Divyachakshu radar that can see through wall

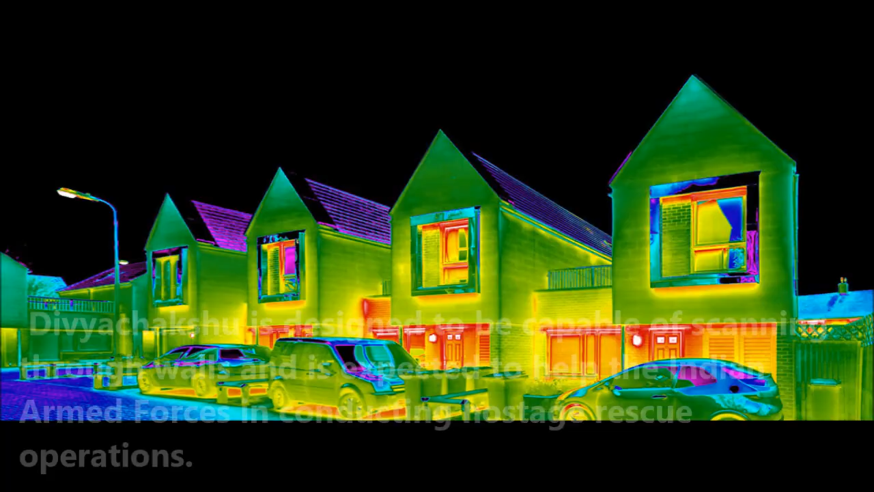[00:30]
This is the first equipment of its kind that Indian Army can equipped with.
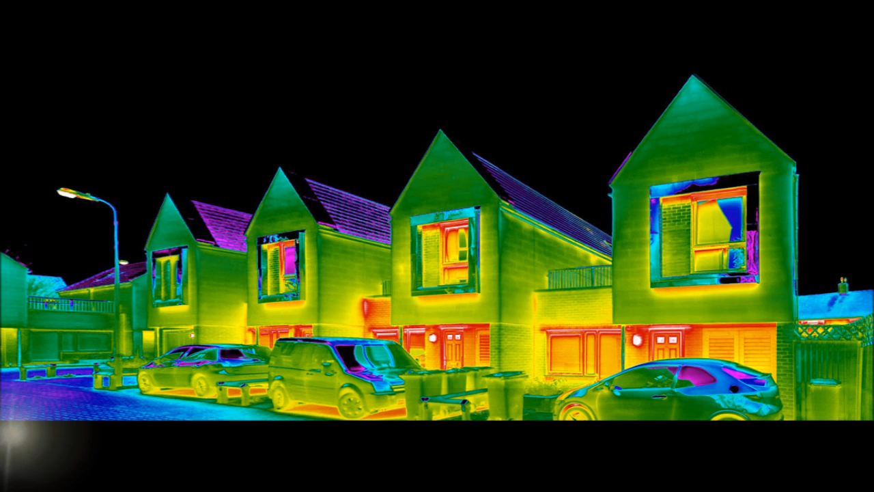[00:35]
DRDO most advanced radar can capable of look through walls of 20 to 30 cm thickness made of any material by using thermal imaging.